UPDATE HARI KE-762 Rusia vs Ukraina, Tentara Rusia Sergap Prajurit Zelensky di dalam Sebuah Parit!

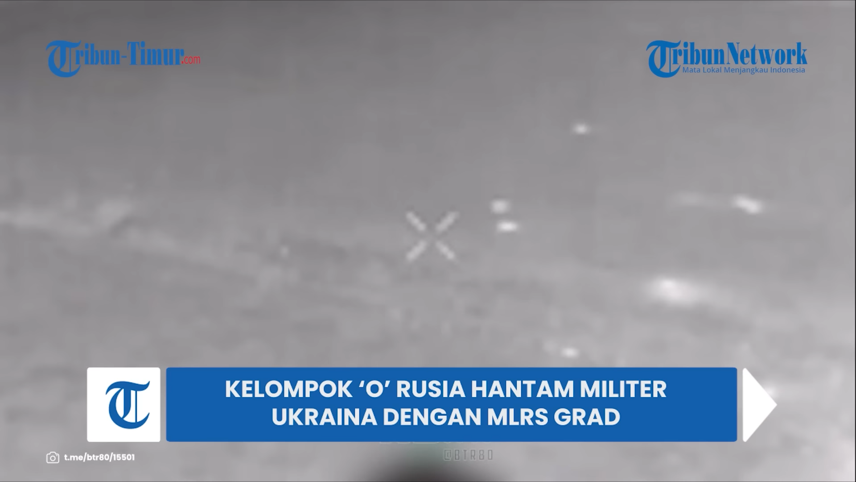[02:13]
Tak peduli dengan itu, pasukan Putin tetap melancarkan serangannya. Alat tempur milik angkatan bersenjata Rusia menimbulkan cahaya kilat saat melepas tembakan. Dengan bantuan drone pengintai, kelompok O Rusia sangat terbantu menentukan arah serangan. Rusia mengklaim artileri mereka bekerja siang dan malam. Serangan terus menerus ini untuk memastikan kemajuan unit penyerangan Rusia.
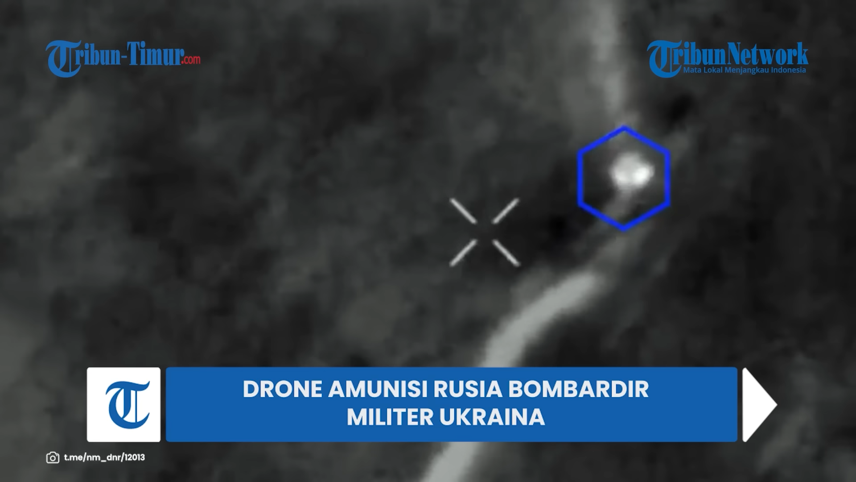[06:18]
Terbukti dalam sebuah video yang ramai beredar di aplikasi perpesan Telegram pada selasa 26 Maret 2024. Pada awal video terlihat sekitar empat prajurit Ukraina yang sedang berjalan dalam keadaan yang aman-aman saja.
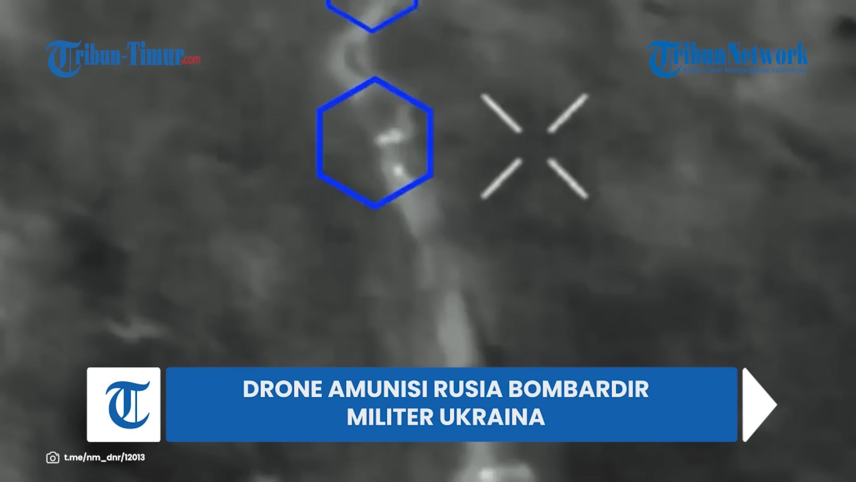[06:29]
Mereka tak menyadari bahwa ada pesawat tak berawak yang menyintai Rusia sedang mengawasi dari atas. Alhasil, drone Rusia siap memberikan empat pukulan 58
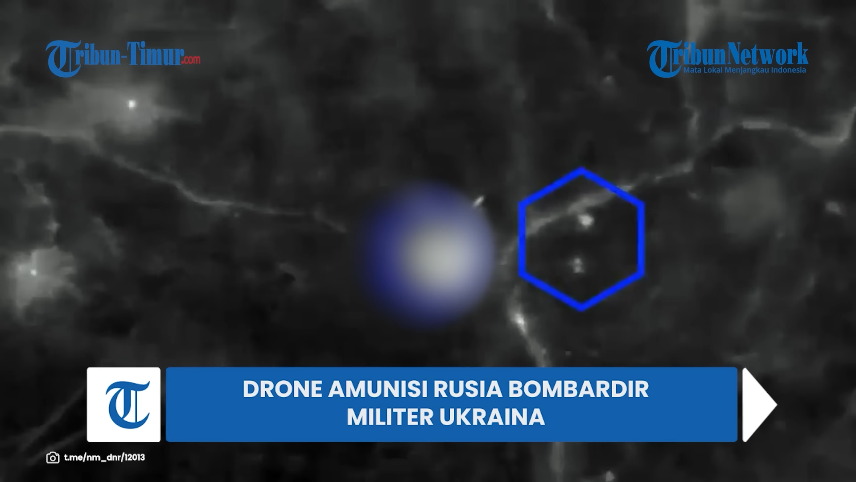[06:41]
OSP ke arah lawannya dan terjadi ledakan.
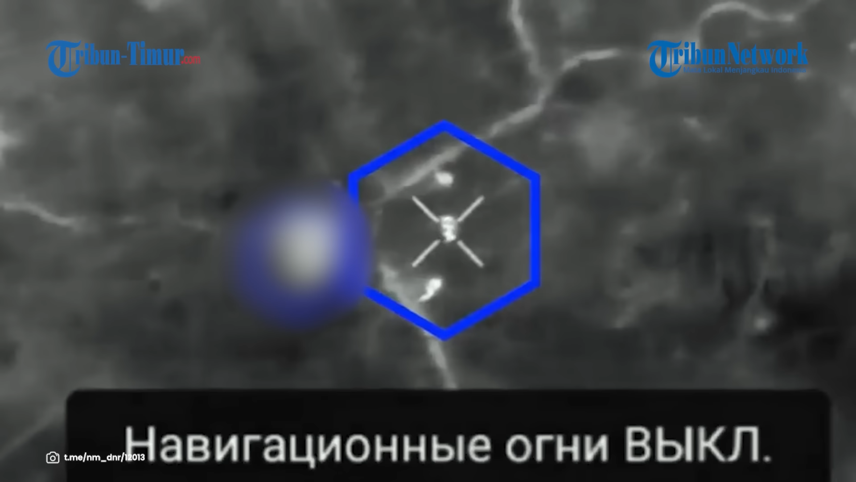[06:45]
Berdasarkan keterangan unggahan, Operator UEFI 58 OB SPN 1 Korps Angkatan Darat Donetsk
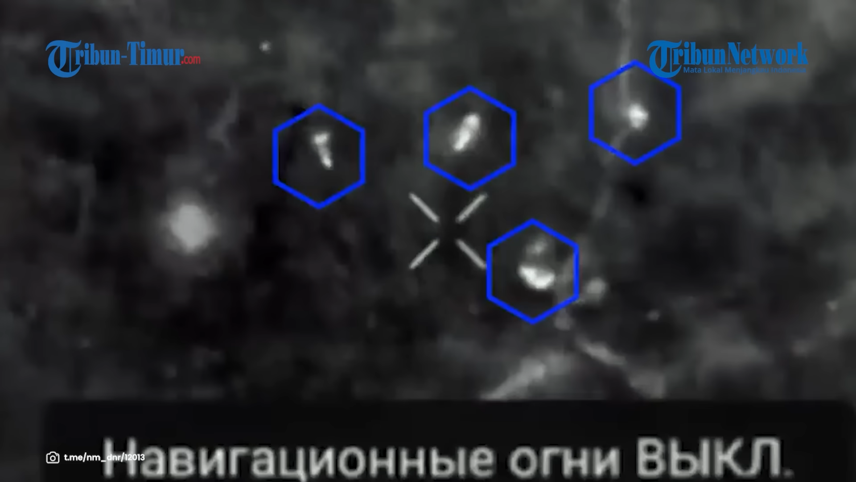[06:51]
memantau dengan cermat jalan setampak dan jalan pedesaan yang digunakan infateri Ukraina untuk memindahkan personil musuh ke posisi tertentu.
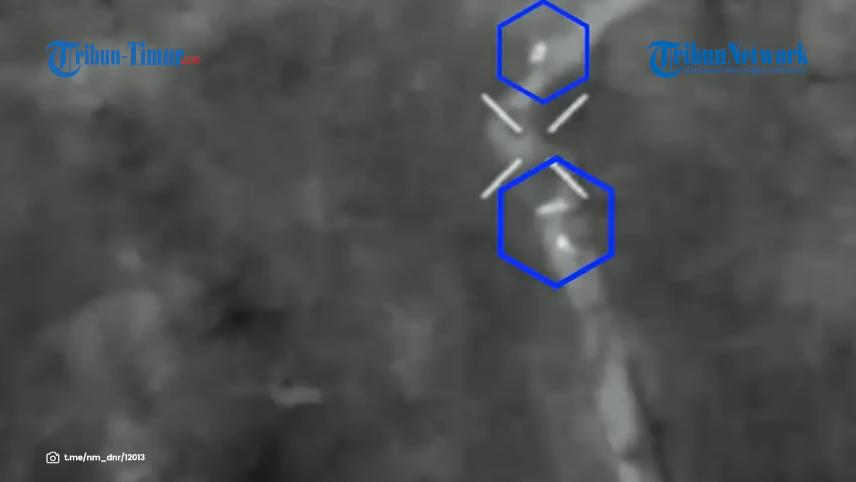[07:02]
Di mana tetesan amunisi yang akurat memaksa musuh menderita kerugian baik yang